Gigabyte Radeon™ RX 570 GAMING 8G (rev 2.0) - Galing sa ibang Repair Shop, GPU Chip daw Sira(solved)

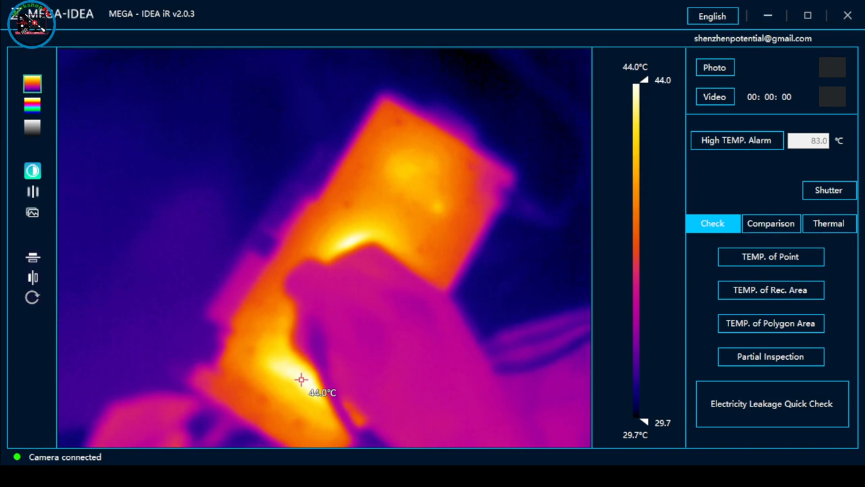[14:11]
On screen: scale top 44.0°C, scale bottom 29.7°C
Ayan, uminit na yung GPU chip. Pero wala siyang display. So, nag-flash siya ng BIOS. So, buhay yung mga ano niya. Parang may nawala lang dito sa dulo na to. Yan. So, hindi ko alam kung may tinanggal siya. Ang model nito ay
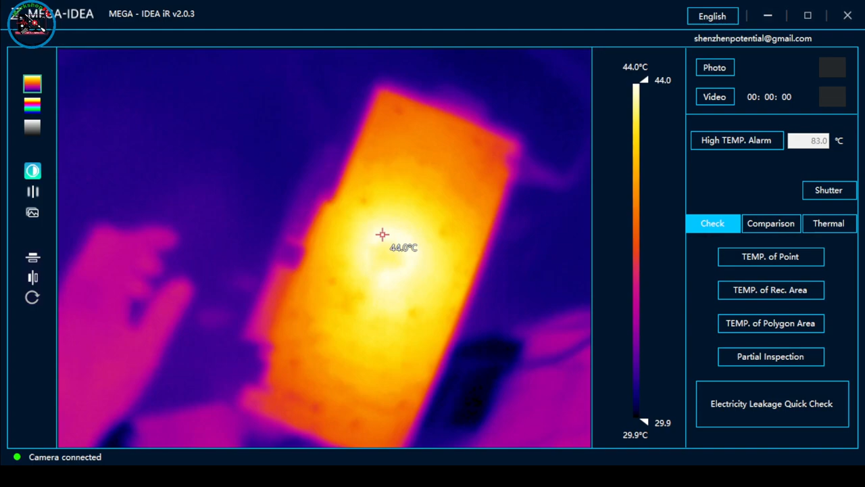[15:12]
On screen: spot 44.0°C, scale top 44.0°C, scale bottom 29.9°C
Overheated yung chip niya pero wala siyang display.